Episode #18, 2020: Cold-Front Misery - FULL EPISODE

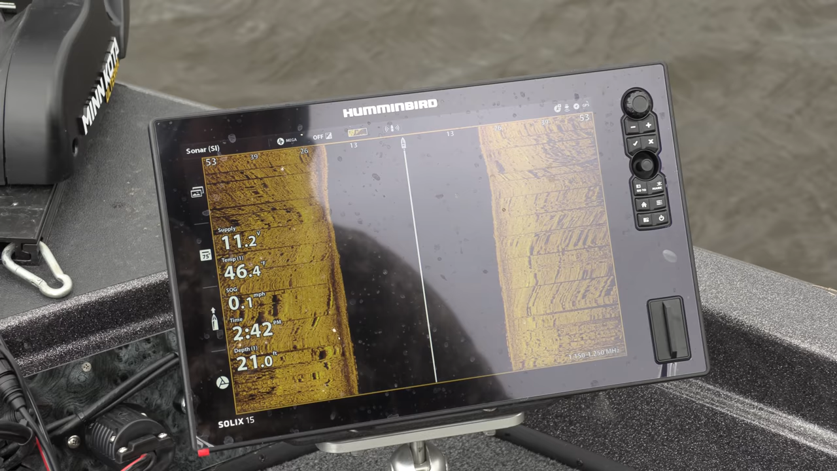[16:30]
And Jolly, you really rely on side imaging a ton. How is that front side imaging going to help you even more? Well, John, having the transducer in the front of the boat, now I can see what's out to the sides from the bow, not just the back end of my boat.
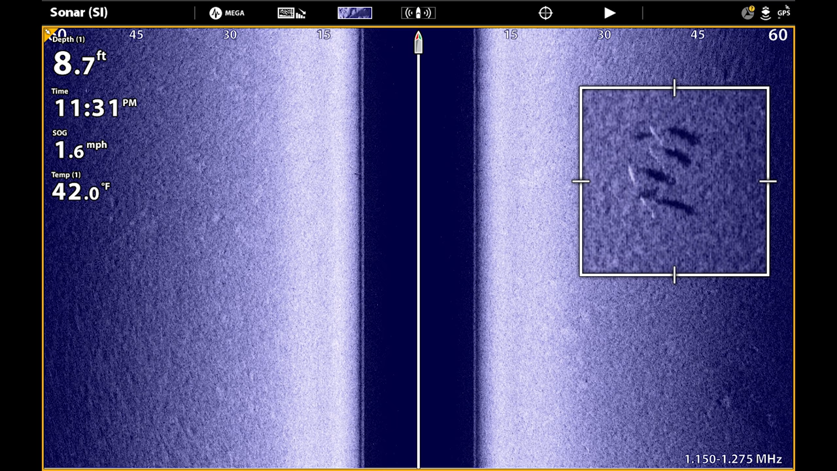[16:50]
On screen: depth 8.7 ft, water 42.0°F, speed 1.6 mph
So as I'm moving along a shoreline or any piece of structure, I'm seeing what's out ahead of the boat instead of what I've already gone by. So it really, really helps to find those fish that are on the flats and stuff like that we fish a lot. You can actually pick out a fish and cast to it. Yeah, that's pretty cool.
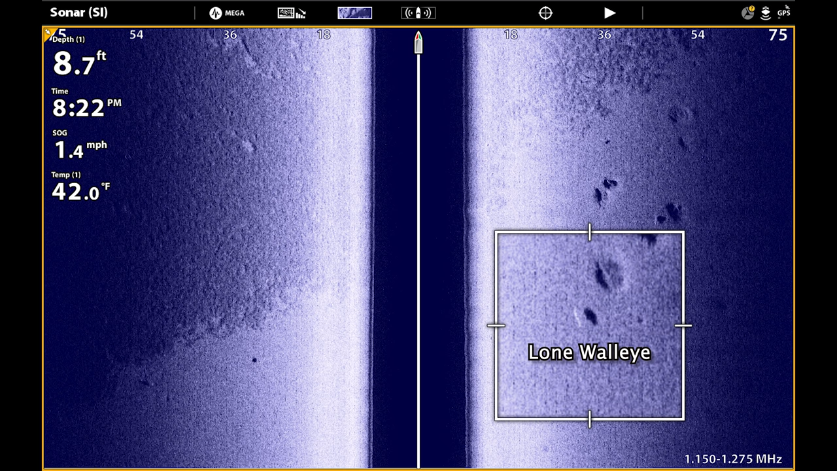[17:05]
On screen: depth 8.7 ft, water 42.0°F
And you've seen that for muskies too? Oh yeah, yeah. I don't know how many muskies where I've seen it on the side imaging, casted to it, and caught it.
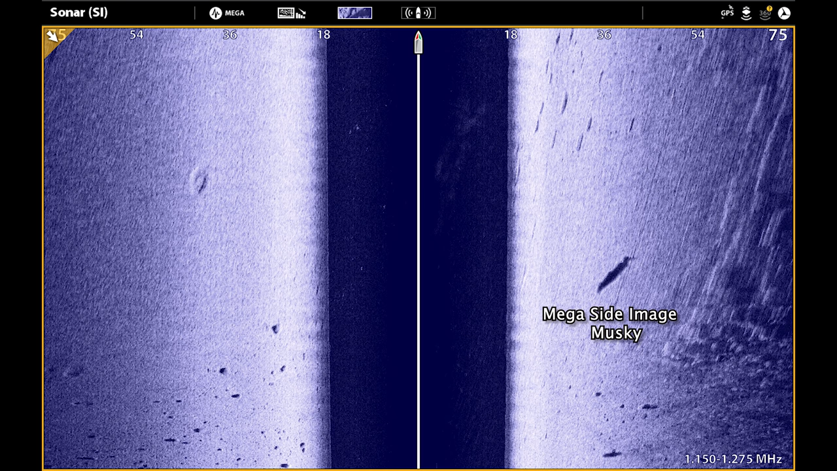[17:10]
And the clarity of the image itself is really incredible.
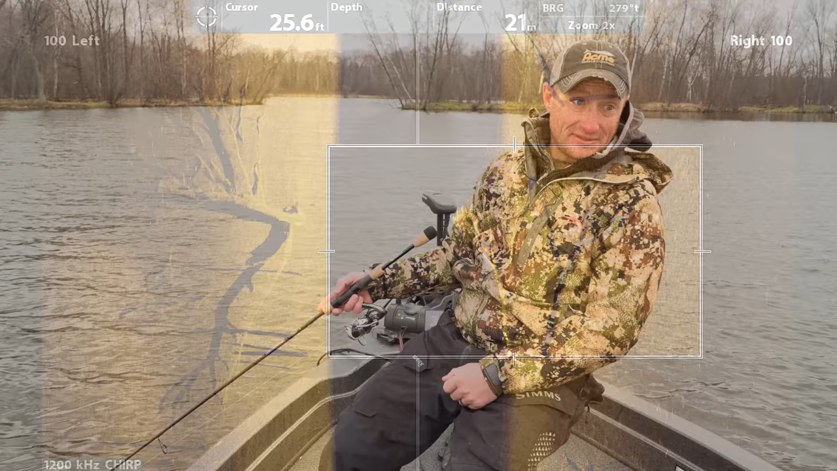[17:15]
It's amazing. When I look at it and I see a muskie on there, I know it's a muskie. You can see the fins, the shape, everything.
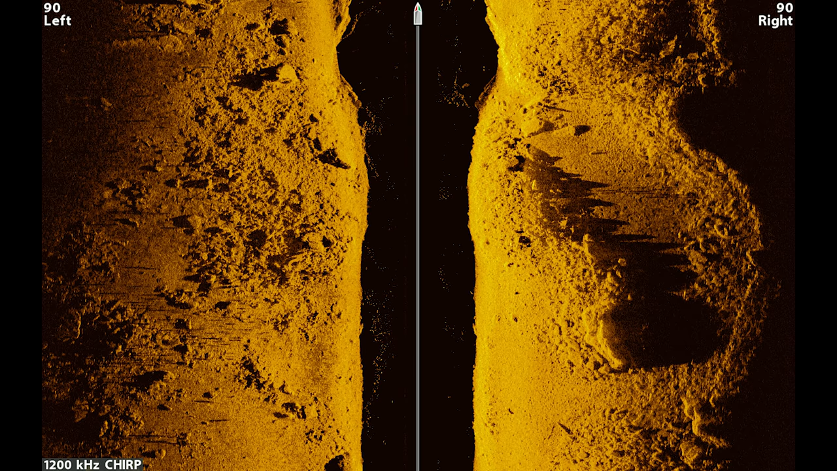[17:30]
The edge. And that's yep. tremendous on there. Yes.
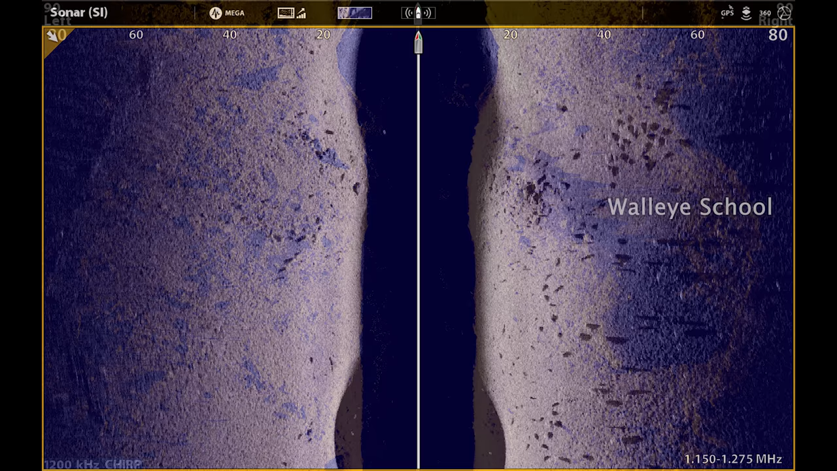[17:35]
It's so easy to find that transition from hard bottom to soft, that rock to sand.
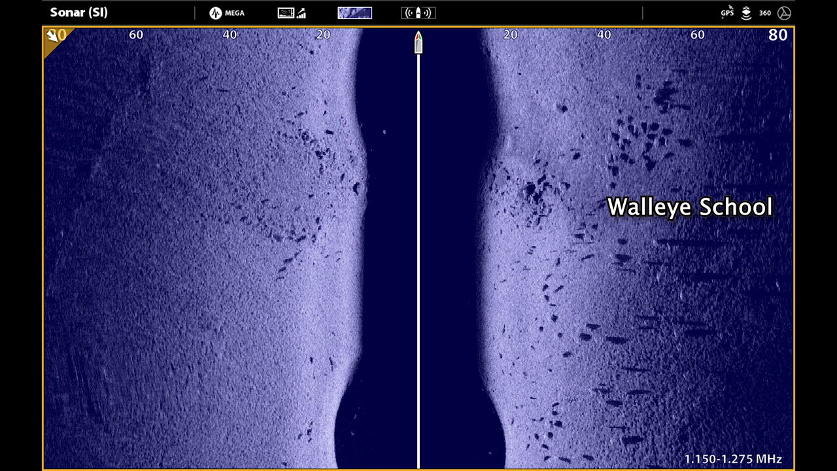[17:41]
And when you find those areas, you're going to find a lot of walleyes. Same for weed edges, too? Absolutely.
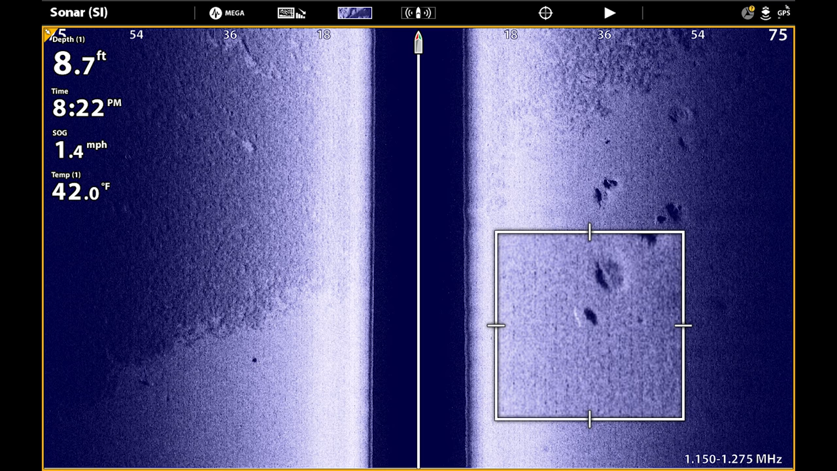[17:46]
On screen: depth 8.7 ft, water 42.0°F, speed 1.4 mph
The weeds are really easy to pick out. And again, what you like about the front is you can see what's ahead of you. Exactly. And that's called Mega Side Imaging.